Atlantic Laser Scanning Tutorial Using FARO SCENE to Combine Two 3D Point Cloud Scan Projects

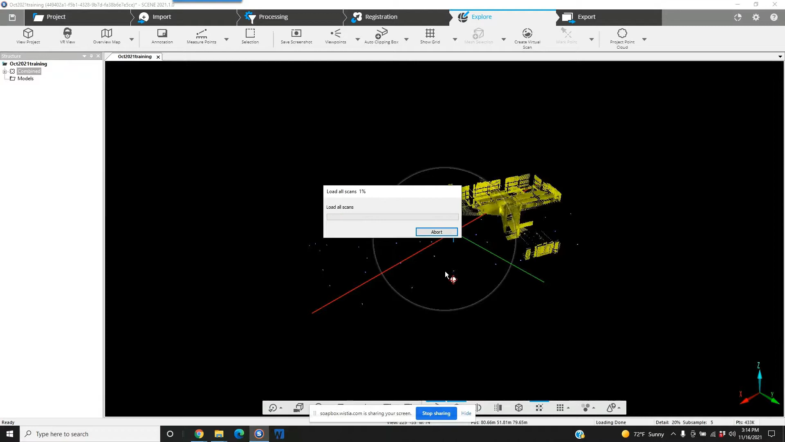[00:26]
We've got a green light for the scan manager between the two different clusters,
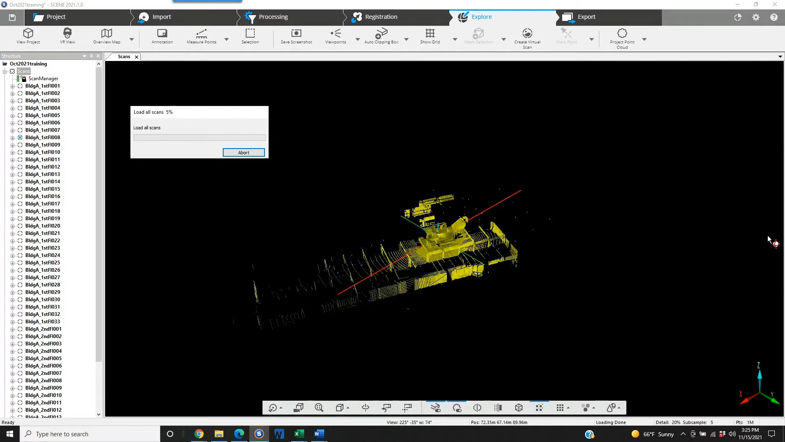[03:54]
Now, as this builds out, what we're going to see is, in this case, the first day, which is the first floor,
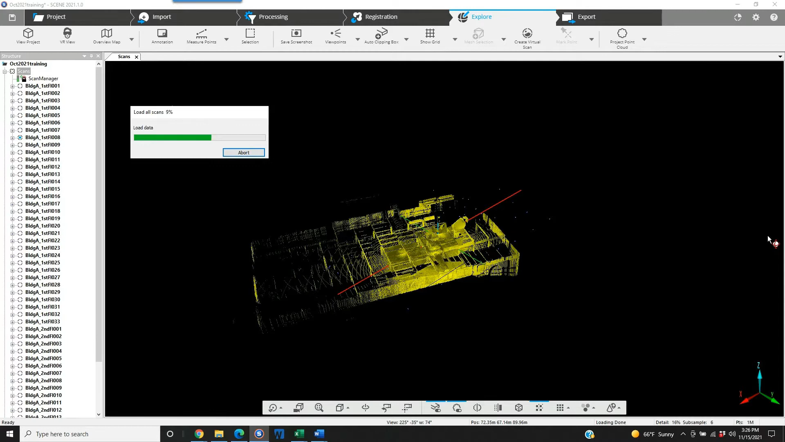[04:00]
up to maybe a quarter of the way through the second floor of this building. That's going to come together as you would expect it would. It's got full green lights.
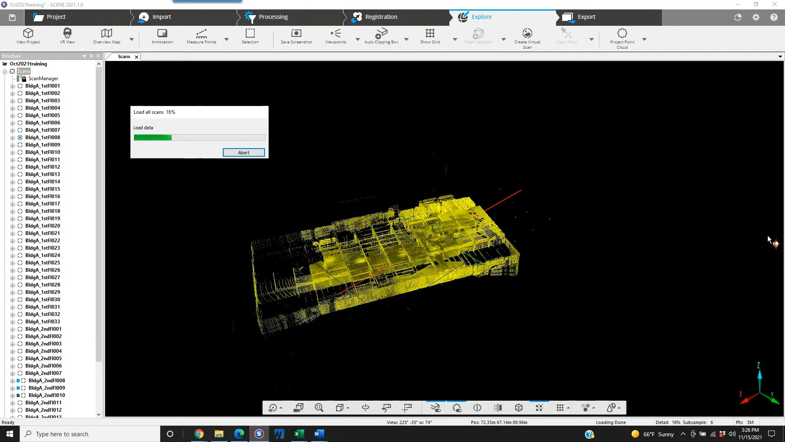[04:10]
It's going to be registered properly. Then as it gets down and you see the second day or the second project that's been brought in, as that loads, now you're going to start seeing the deviation.
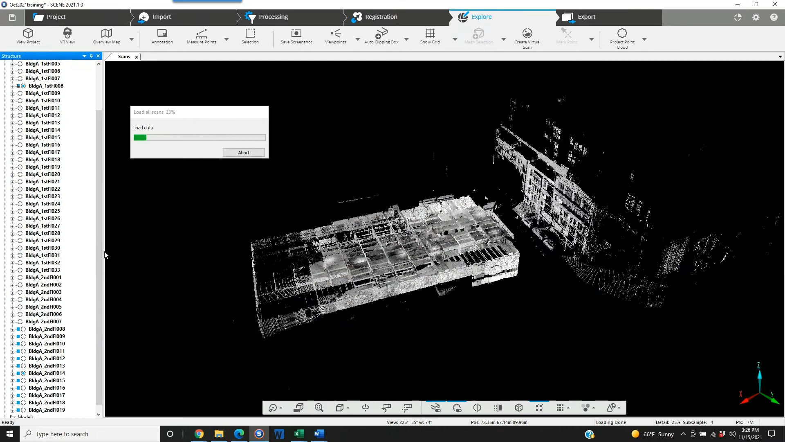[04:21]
As you can expect, you've got two separate theoretical clusters that are perfectly registered on their own that have been dumped together. So what's going to happen? You can see it begin to happen right now. Now, the first set of scans came together perfectly.
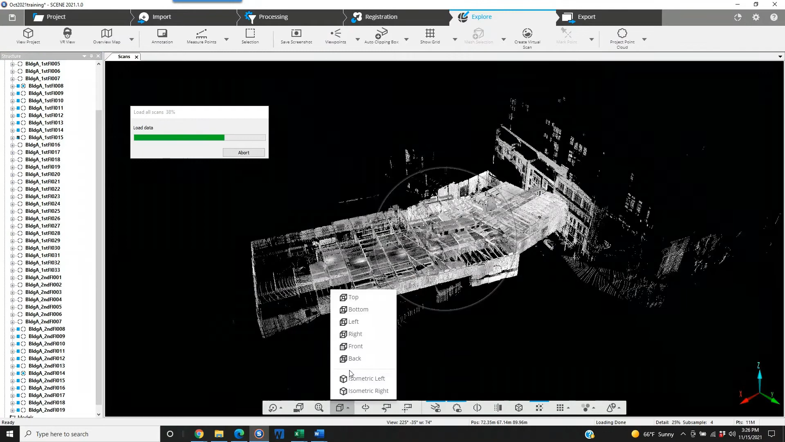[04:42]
And then if we look at the project from the top, now you see, obviously, the second set of scans coming in and they are not registered or lined up correctly with the previous. So this is the problem. There's a couple of different ways, obviously, we can handle this. We can simply go to the scan manager and we can update the scans.
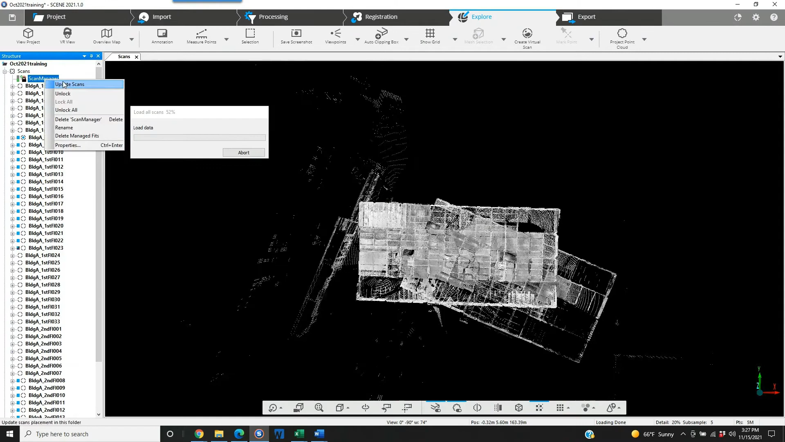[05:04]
That means we're going to be re-registering all of the scans. As you can imagine, it's going to be time consuming and it may actually create problems for us. If you've worked and seen a lot, you know what I mean. The second way we could do this is once everything's all loaded, we can create a second cluster and then we can manually go in and grab the scans from the other project,
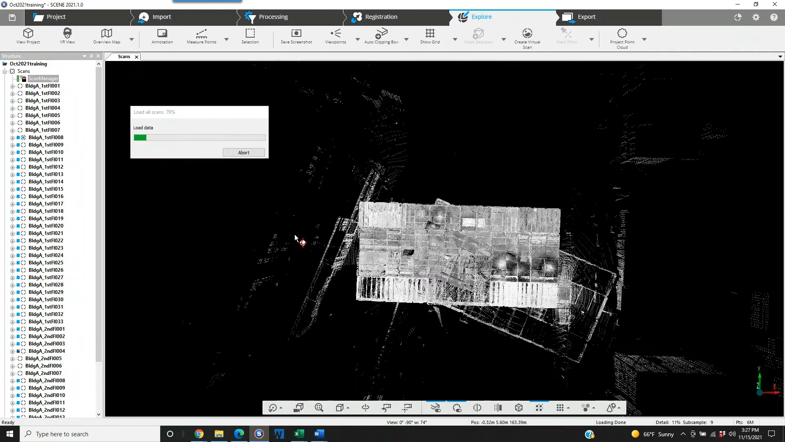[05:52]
Now, ideally, we've got the two clusters we should have had when we brought the two projects together. Then we're going to register the two the two clusters together instead of a large number of scans in cluster one dumped in with a large number of scans in cluster number two. And we are just about loaded.
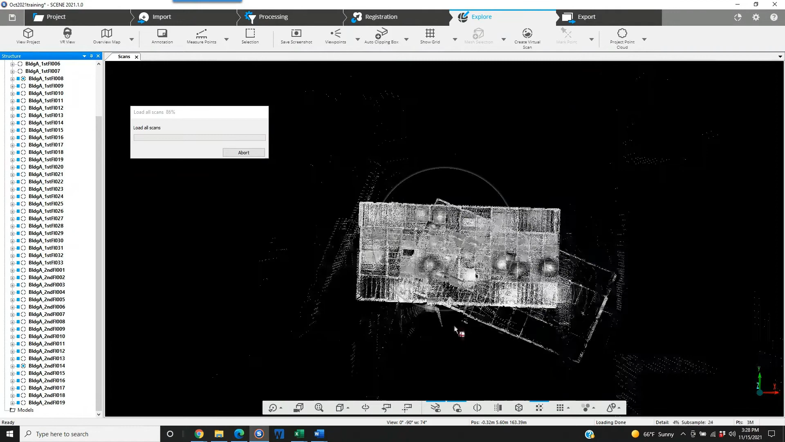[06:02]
My experience has been that creating a manual second cluster and then dragging the one project into it. Registering two clusters together has given better, faster results than trying to re-register all the scans that have been dumped into the single cluster.
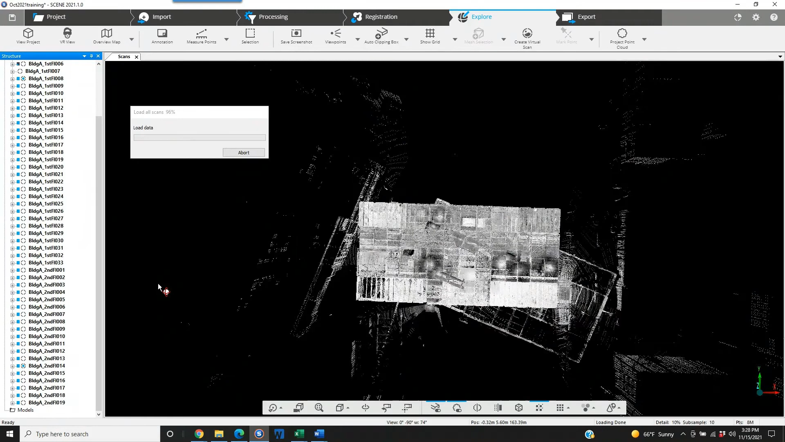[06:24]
Now, you guys maybe have had different experience with this. And again, there's probably a bunch of different ways to do this. We're just showing you one way to combine the two projects that are, in essence, the same scope, the same site from two different dates. Now we go in, right click, new and cluster. We'll leave it as scans two.
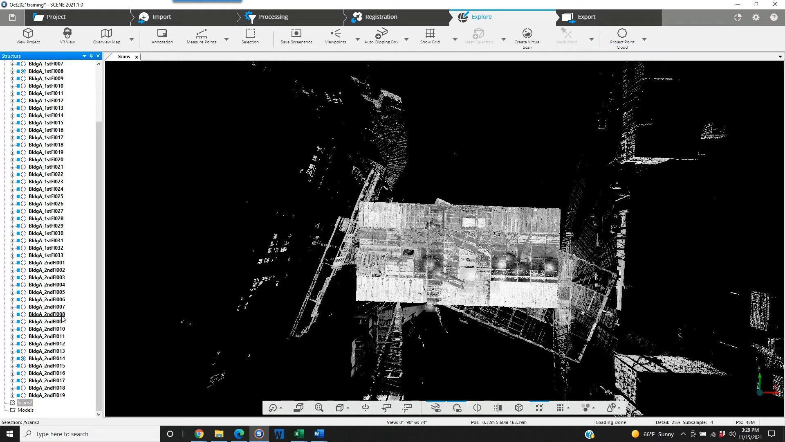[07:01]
Now we can take, initially we were up through second floor scan seven. So that would be here. We're going to grab scan eight to scan 19. And we're going to move those into this other scans cluster.
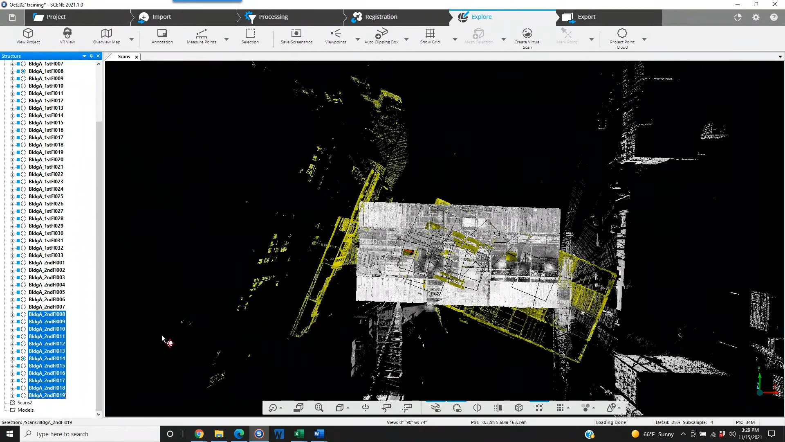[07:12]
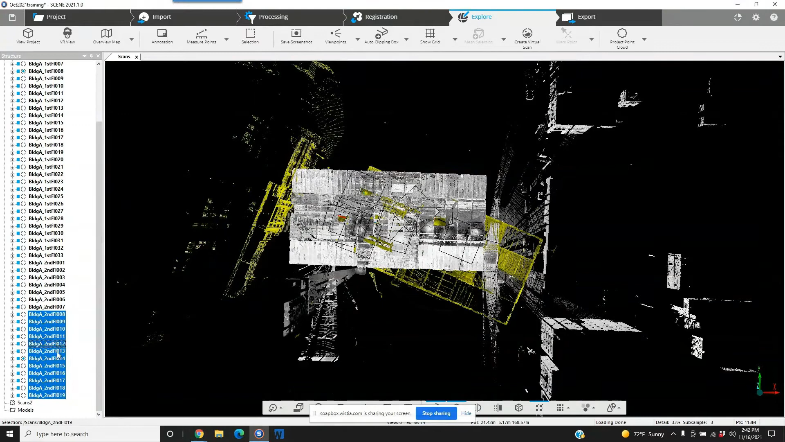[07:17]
And we'll just drag and drop those scans into our second folder. So we've got two clusters.
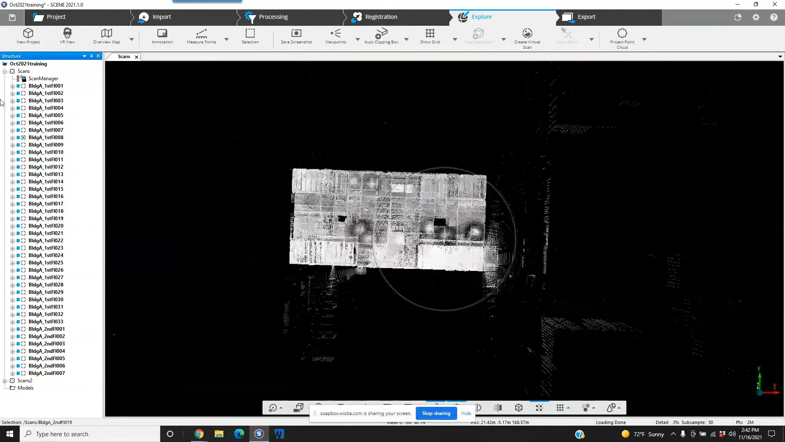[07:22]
One cluster is for the original project. The other cluster is now for the project that was brought in. Again, same project, two different days. But because of the way that Pharaoh incorporates the import project, we're forced to go in and manually drag the scans from the project that was brought in and separate them from the scan or the project that it was brought into.
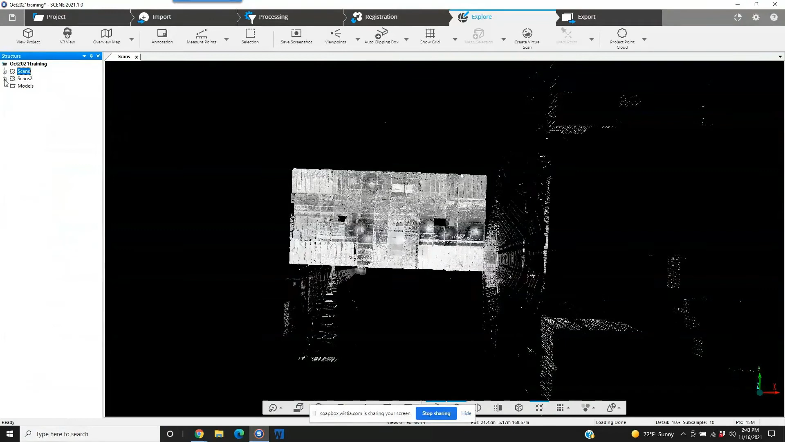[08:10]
the original scan project is in the first scans folder. We're going to go ahead because now after importing those scans, we're going to have to re-register it. And the second scans cluster is going to have to be registered as well.